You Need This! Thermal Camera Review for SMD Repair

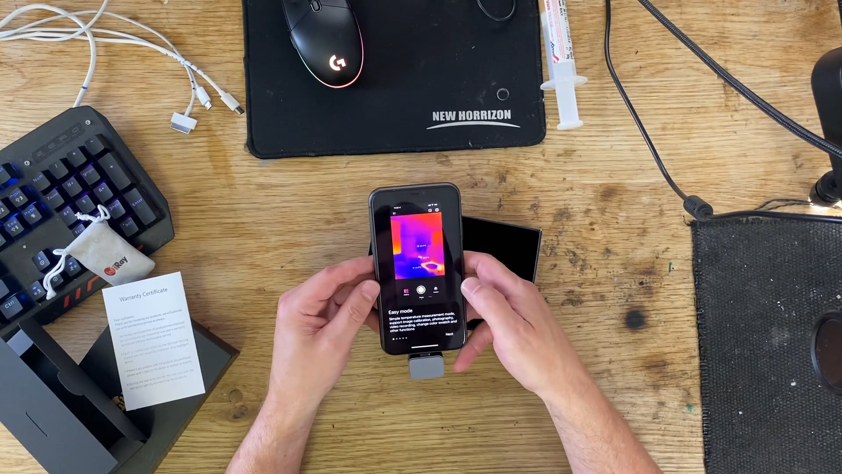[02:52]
Let's have a look at the instructions on the app. So, easy mode, simple temperature measurement mode, support image calibration, photography, video recording, change color swatch and other functions.
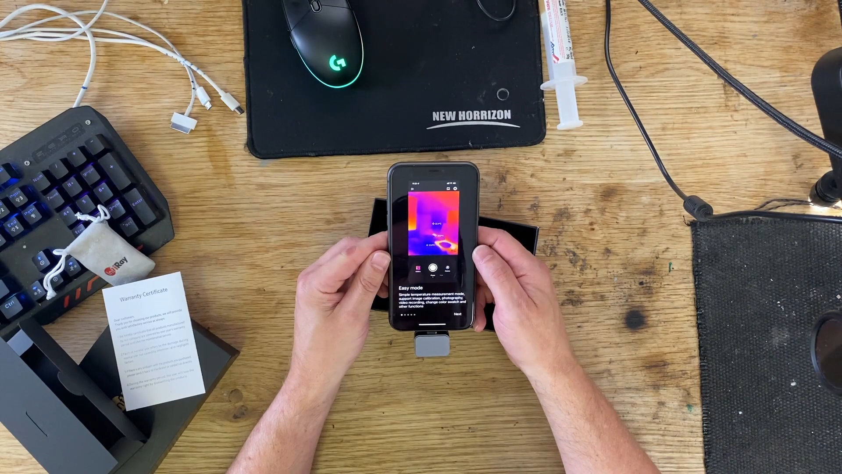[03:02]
Nice. settings. You can open the professional temperature measurement mode in the settings in the upper right corner.
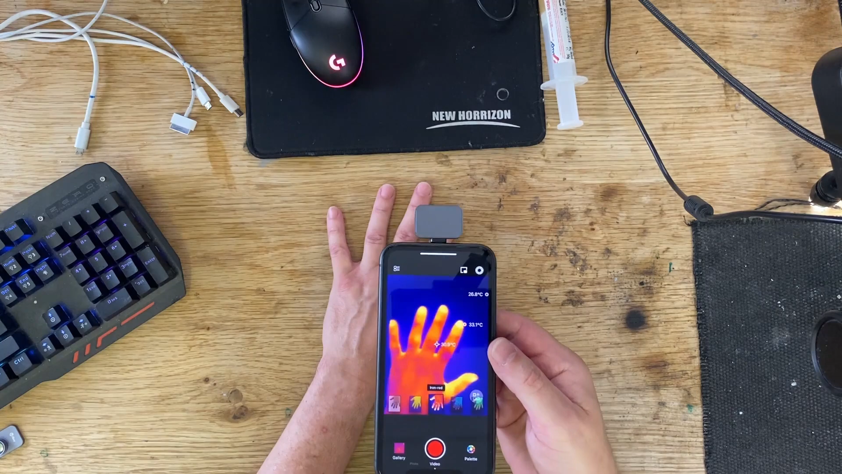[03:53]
Let's just see if you can see that on there. Looks good. Oh, look. And you can see my residual hand print on the screen there. Can you see that? So, there's my actual hand. Residual hand. So, it's quite temperature sensitive. That's pretty good. Nice. So, this is the MP-Ray camera plugged into my iPhone 11 here.
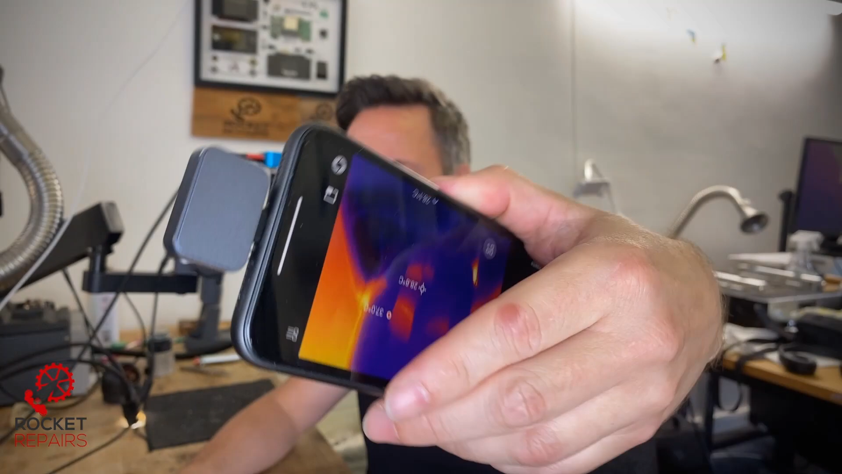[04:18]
And you can see my face.
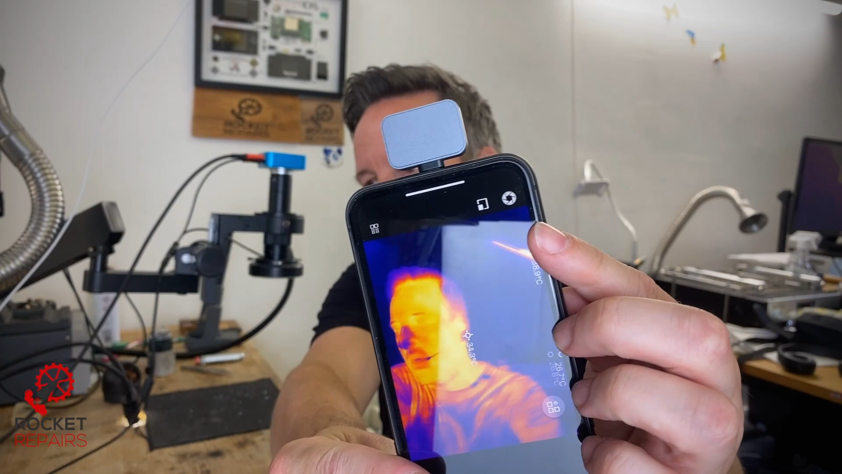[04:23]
Looks pretty good, doesn't it? It's not, the detail's not bad. My head is very hot.
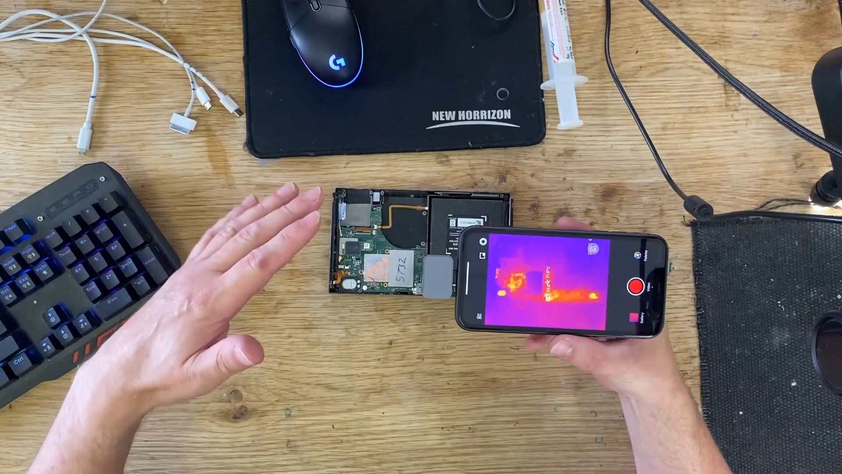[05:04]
This is just so cool. So, this is, my hand is held above, you can see here, I'm holding my hand above the switch and it's detecting the heat in my hand from the reflections on the metal sheath, the metal shroud that covers the CPU. That's, you know, that's crazy. You can see if I change the angle here, then there's nothing on the board that's getting warm. But if we plug in, I'm going to record this on the camera as well. If we plug in our charger, then immediately we get a hotspot.
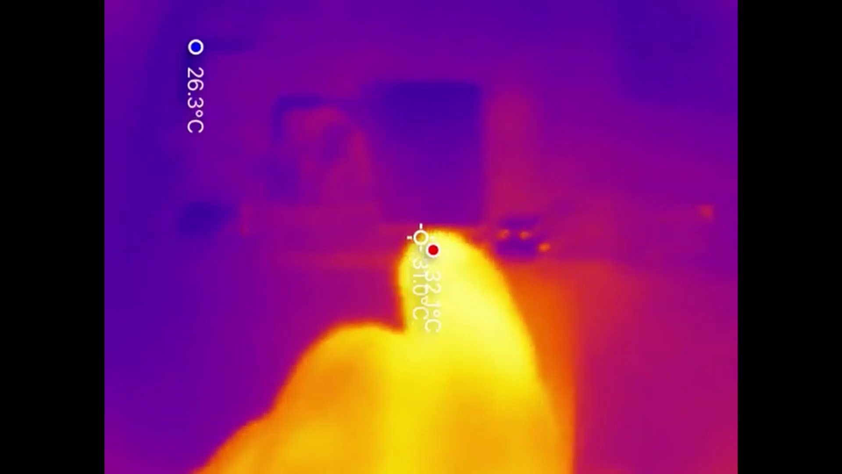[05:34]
And that is the BQ chip which controls the charging. So, that is always going to get hot.
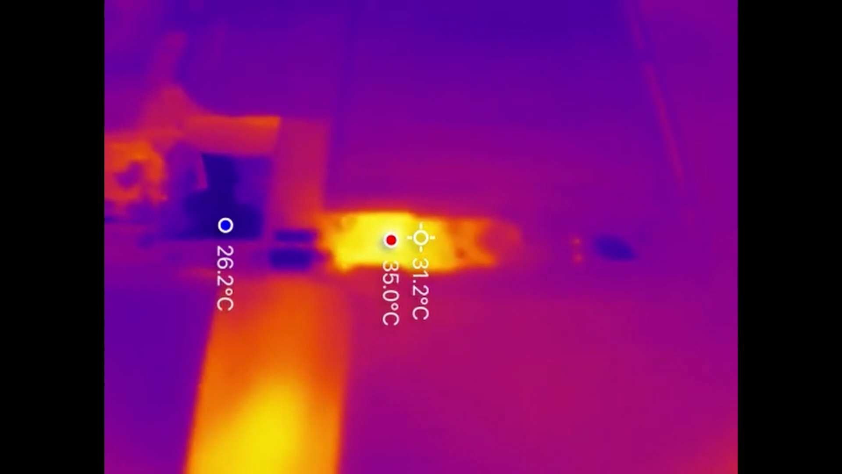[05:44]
On screen: max 35.0°C
It's not particularly hot to the touch, it's only warm. So, imagine if I put my finger next to it, it's going to be about the same temperature. So, we can easily identify straight away a hot component. So, that shows the capability of detecting shorted components on a logic board.
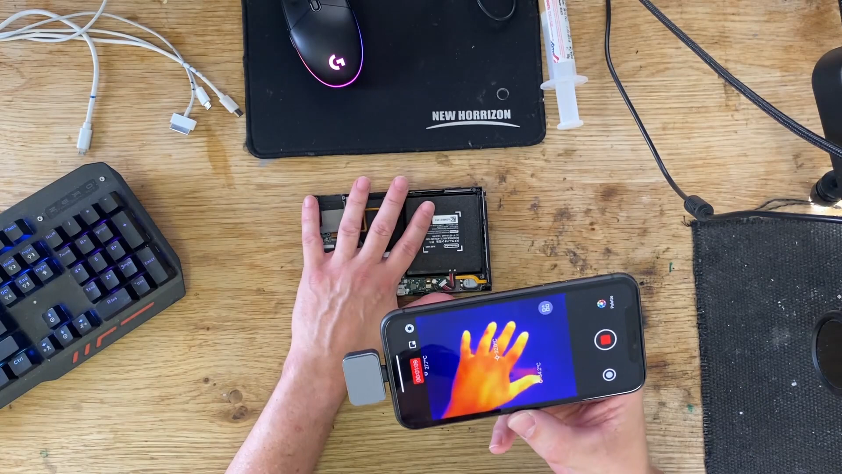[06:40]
And you can see the components on the board. So, just as, you know, just as a standard sort of thermal camera, it's very good. And the refresh rate is very good as well.
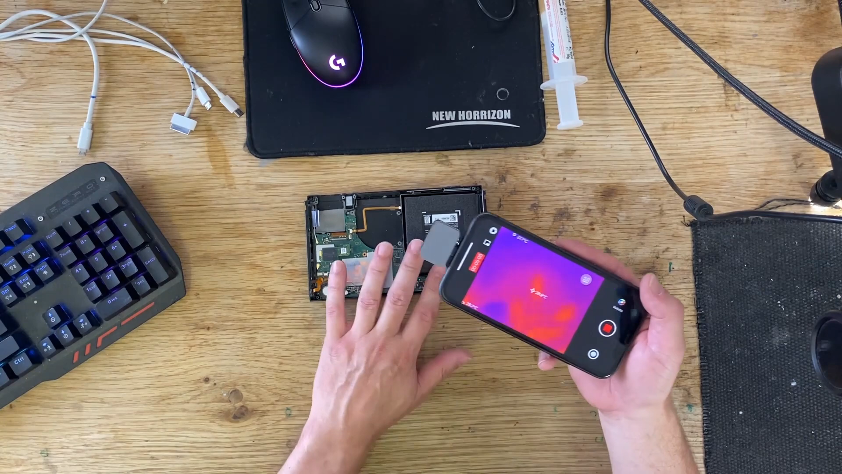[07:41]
Yeah, it's made things a bit blurry. Okay, so maybe, maybe it's got another function. Let's plug in that power connector again and see what we can see. So, we can see again that hotspot where the BQ chip, oh look, oh my goodness.
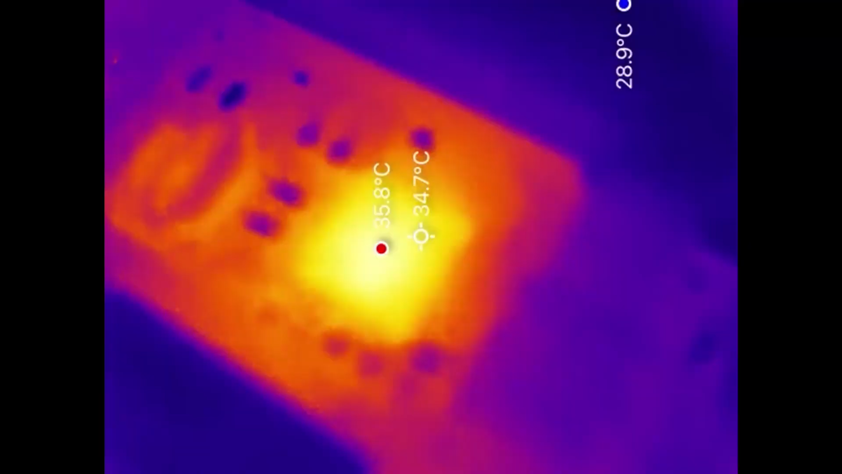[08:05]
I mean, just look at that. You know, we can see clearly that that chip, that IC is getting hot. So, if we had a blown capacitor on the board or any other component that was shorted out and getting hot,
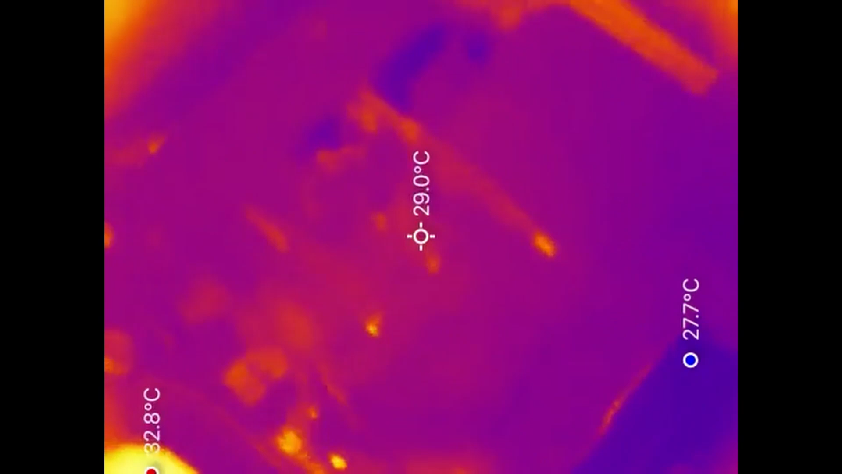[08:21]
On screen: spot 29.0°C
you could easily identify that component with this infrared camera, this thermal camera. It's just, it's staggering. The quality is actually staggering. What a brilliant idea, putting this lens on it.
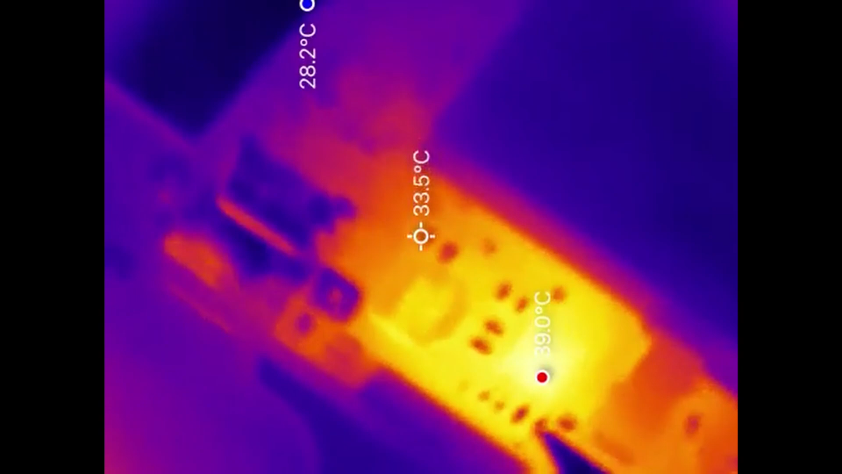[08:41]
On screen: spot 33.5°C, max 39.0°C
So, I've got a spudger here and we can easily, you know, that's, oh my god, it's just so good. So, these are capacitors.
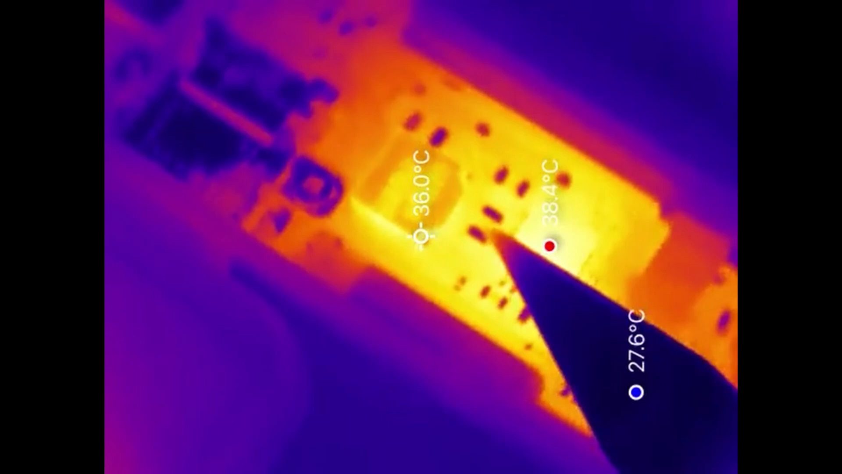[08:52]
You can see the black bits are like the metal bits that are reflecting light, basically.
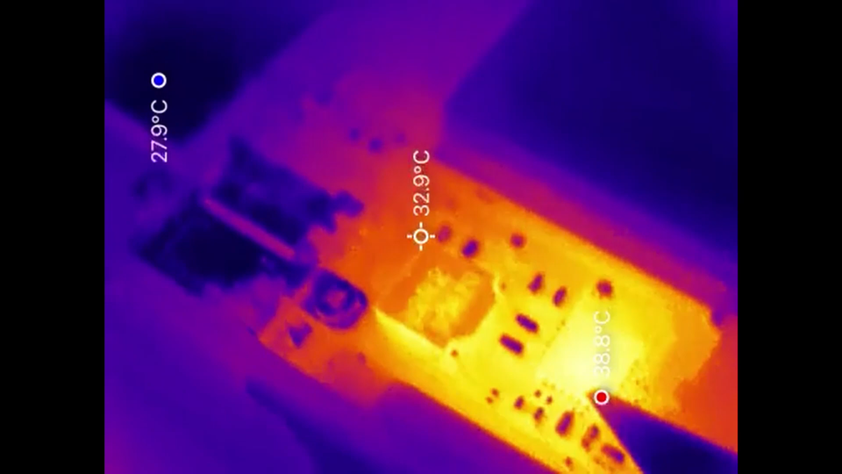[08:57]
On screen: spot 32.9°C, max 38.8°C, min 27.9°C
That's crazy.
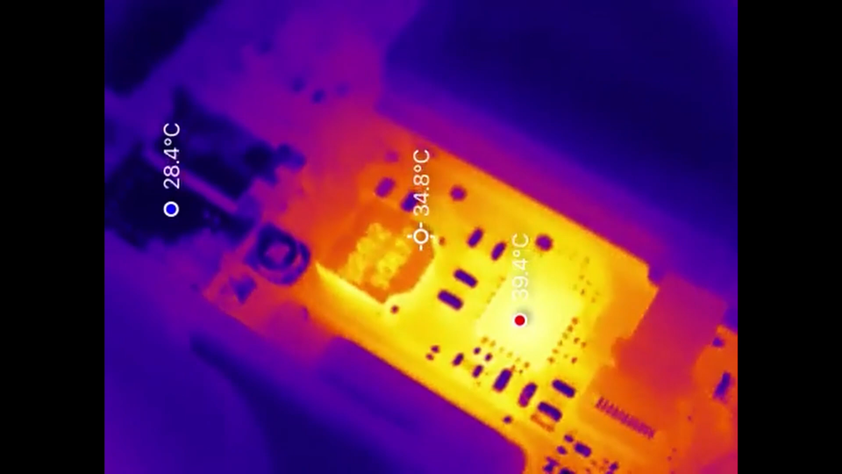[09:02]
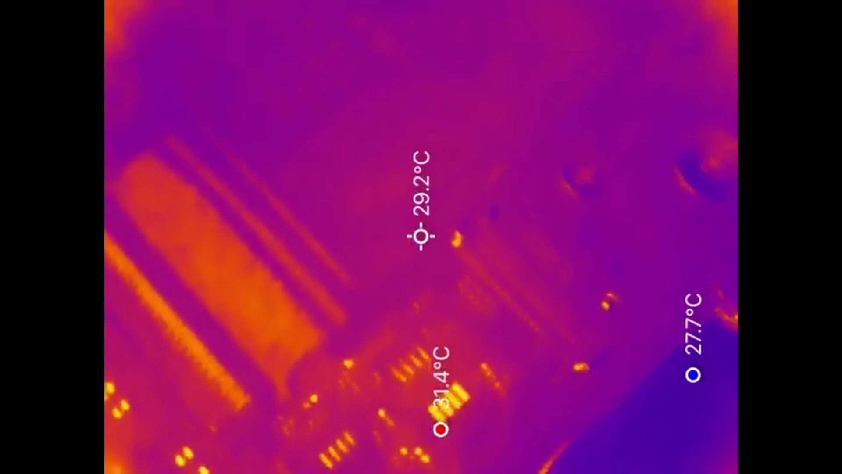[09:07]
On screen: spot 29.2°C, max 31.4°C, min 27.7°C
It's almost like it's got a camera mode linked to the thermal camera.